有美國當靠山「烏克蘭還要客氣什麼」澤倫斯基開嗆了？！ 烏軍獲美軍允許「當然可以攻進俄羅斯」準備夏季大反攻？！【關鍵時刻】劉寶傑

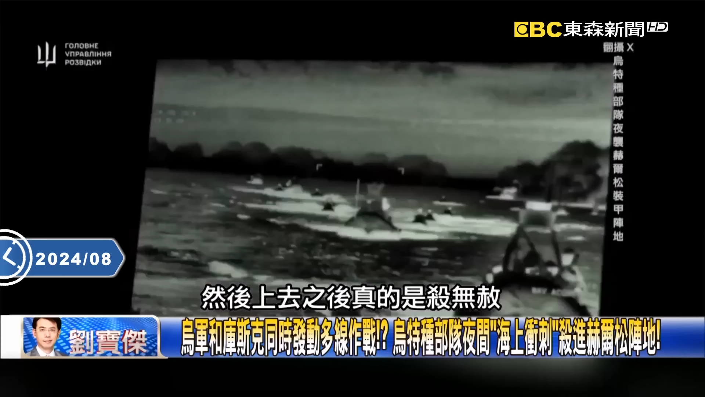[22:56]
上去之後呢真的是殺無射所有的畫面你都聽清楚透過葉世紀你都會覺得說難道在賀爾松在黑海的小島上面